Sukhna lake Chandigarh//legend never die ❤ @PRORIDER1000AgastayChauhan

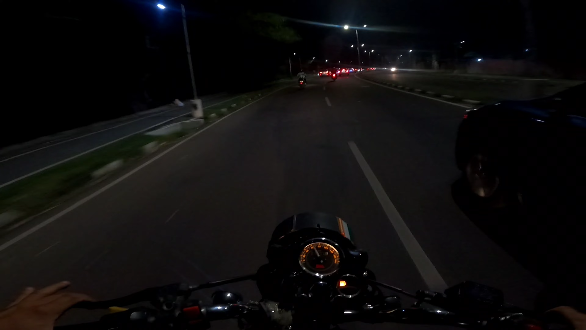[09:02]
मैंने बोला जो तूने बोटिंग करवाई वो तू यहाँ पे घुमाएगा अब। ये देख रहे हो भाई किधर के लिए इंडिकेटर बज रहा है।